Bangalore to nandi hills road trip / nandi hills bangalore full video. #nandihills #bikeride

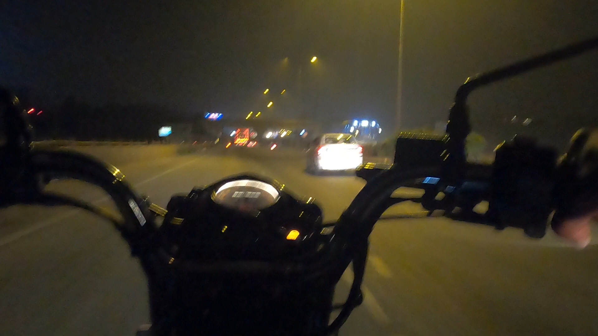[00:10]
We started our ride at 4:30 AM from main city and it was completely dark.